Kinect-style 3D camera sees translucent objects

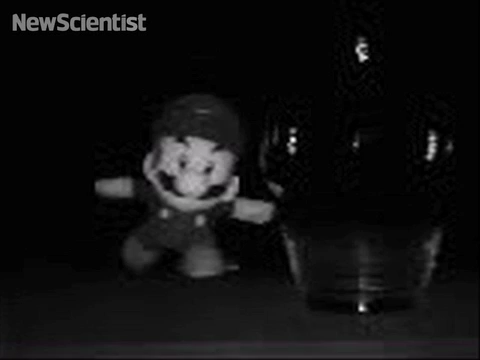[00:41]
You can observe the light hitting the vase and then the stuffed animal behind. Light then sweeps and hits the lion behind the Mario and then the back wall. Observe that the back wall shows through the vase which highlights the multipath capabilities of our robot.